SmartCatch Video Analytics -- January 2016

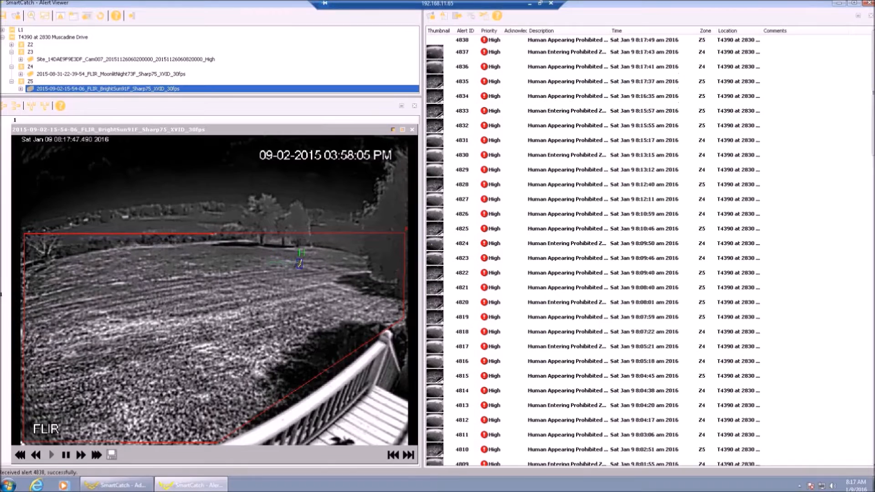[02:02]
And that way even though you can see the figure blends in a lot with the background because the ground temperatures are very similar to the temperatures of the exterior of the human being. SmartCatch can still pick it out because it has multiple classifiers. We'll take a closer look at that in a minute. But in this case we did the same kind of a test. This clip has four intrusions at different distances with a person walking across and it has an intrusion from the far distance directly at the camera. Even in these very difficult conditions where the figure sometimes blends into the background. SmartCatch will detect the intrusions 90% of the time when this loop is more than 90% of the time when this loop is run 20 plus times.
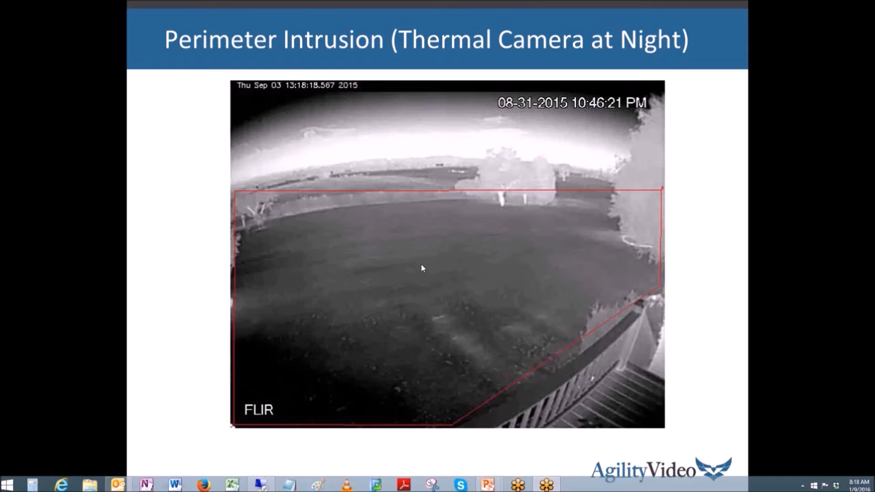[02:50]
But in this case it's still difficult because a person comes in straight at the camera which is just a white blob to begin with. But with the camera set up properly you get the right contrast in the front view. As soon as there is enough contrast to show features of the front. SmartCatch can still make a good detection of the human being. Even though it was difficult at distance to see the arms and the legs at all.